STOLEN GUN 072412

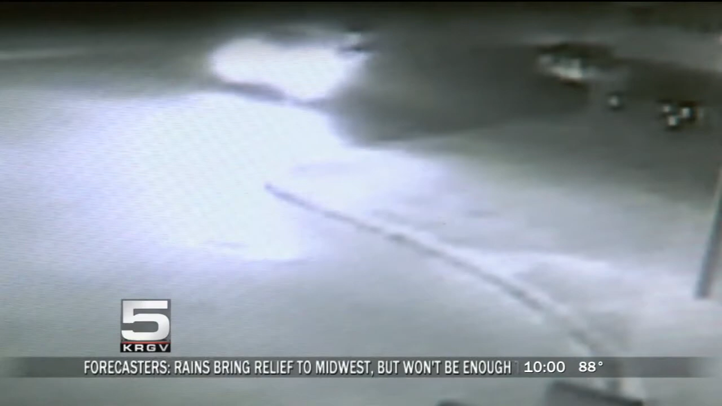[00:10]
Take a look at this surveillance video. Around 11.15 p.m., this white SUV pulls up in front of a home. You see the young man get out.
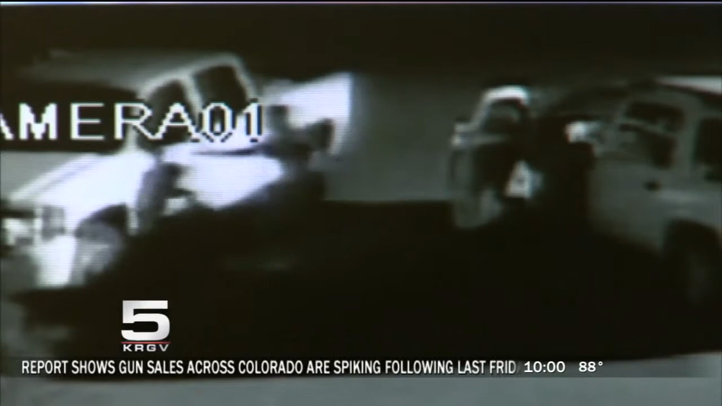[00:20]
He's clearly visible. He checks the first truck.
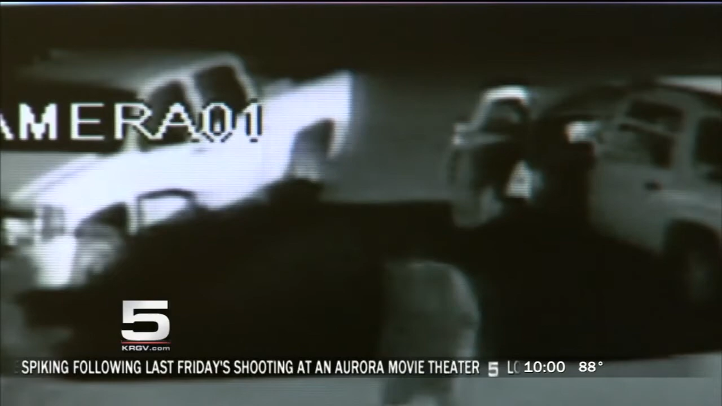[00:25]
Then he walks over and checks a car.
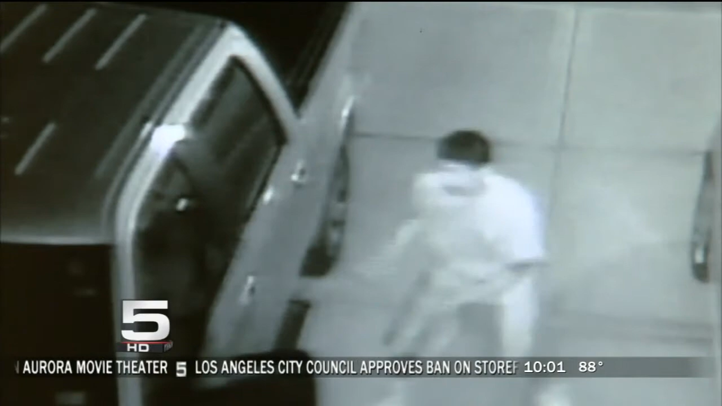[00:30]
Finally, he moves over to the last truck, unlocked. He starts rummaging around inside, grabbing things. I want people to notice particulars on his t-shirt.